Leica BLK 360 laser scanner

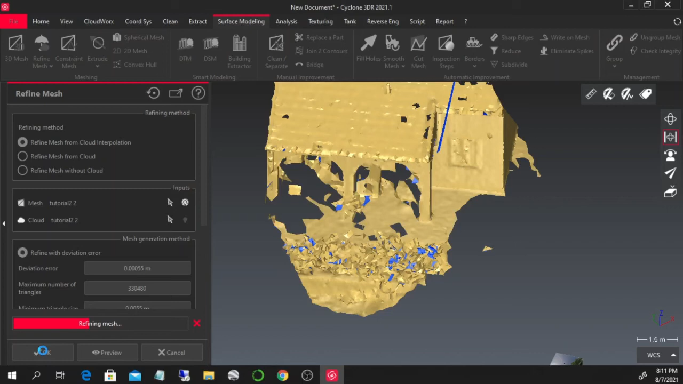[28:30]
okay now this is done the
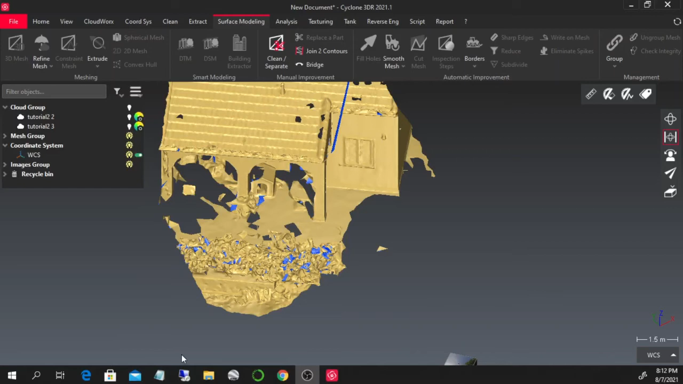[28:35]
mesh has been refined you see that for the places where we have enough point it's actually uh
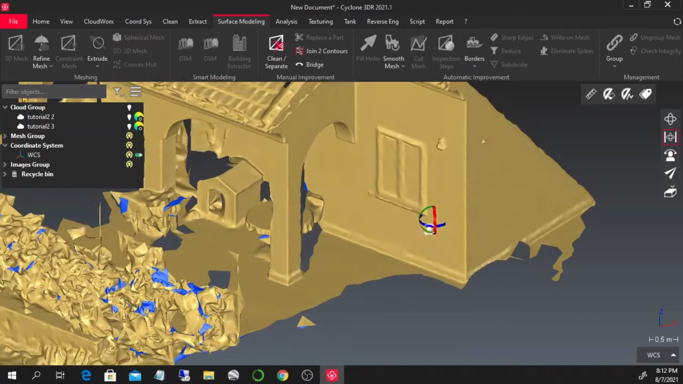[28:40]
fairly accurate it's not very accurate up here for example
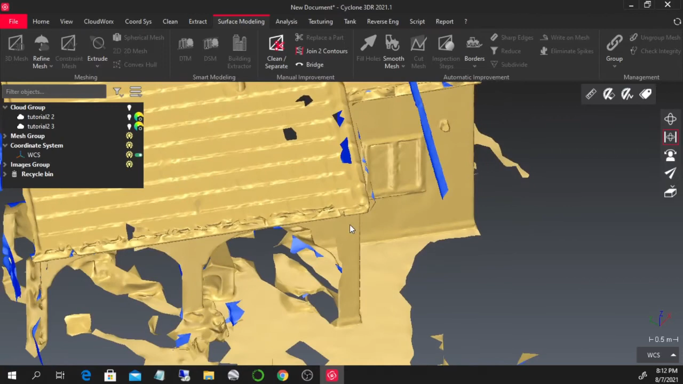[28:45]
um on the roof because we don't see many points so we should have taken maybe another
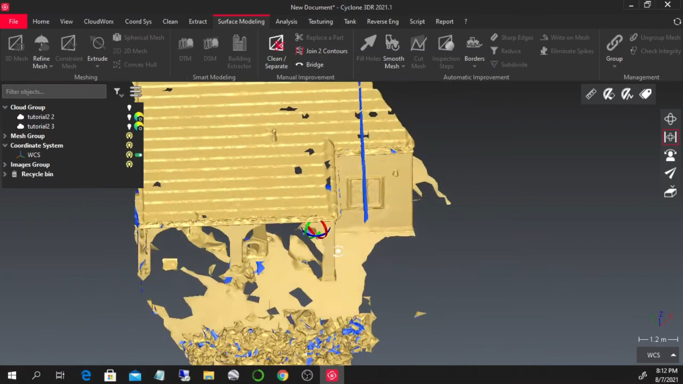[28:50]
scan higher if we wanted to have the details of the roof but you see it at the face of the house is
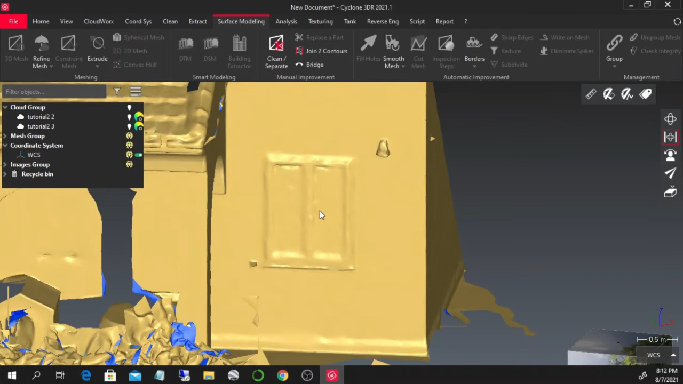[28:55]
very nicely done another thing that we can do is actually
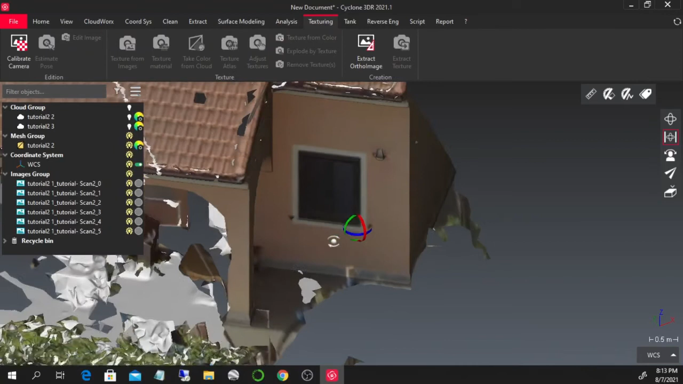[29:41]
photos splayed onto the uh the house that we were looking at before so you see that uh down here it's not very well defined because
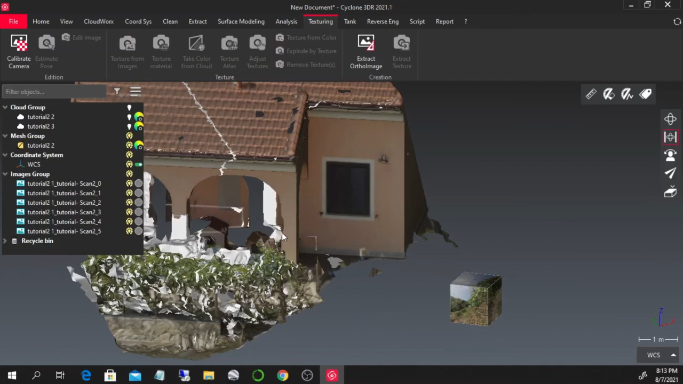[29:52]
there are not enough points so if we wanted it to be better defined probably we should have put the station down here and this shows you also the importance of planning in advance whatever you want to
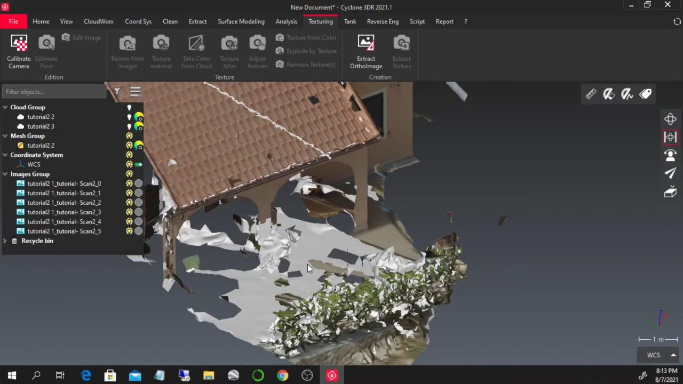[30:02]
do according to what you're interested in but this was a very quick and
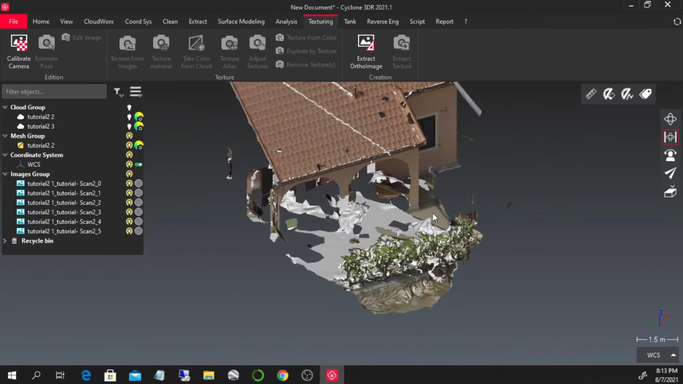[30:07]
dirty um show up of what we can do and once you have an object like this one you can export it on website you can analyze it the distances are kept as real world distances uh down this program inside this program there's also the